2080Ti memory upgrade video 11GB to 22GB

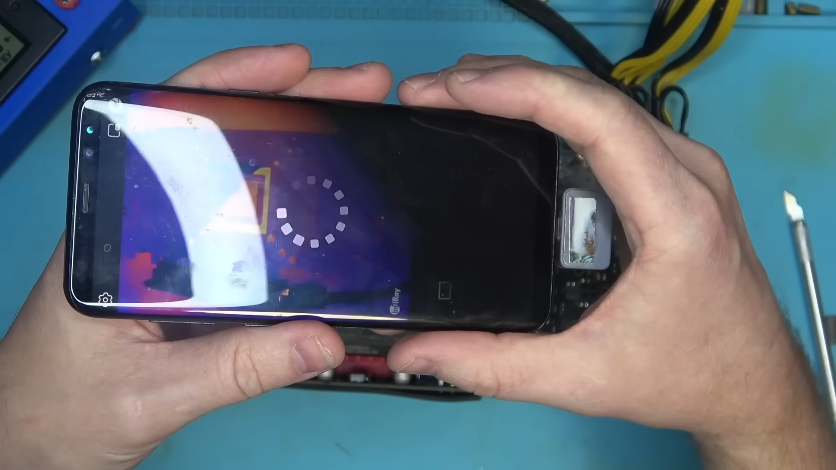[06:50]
find the uh faulty chip so far so good all of the memory chips are warming up more or less even hardly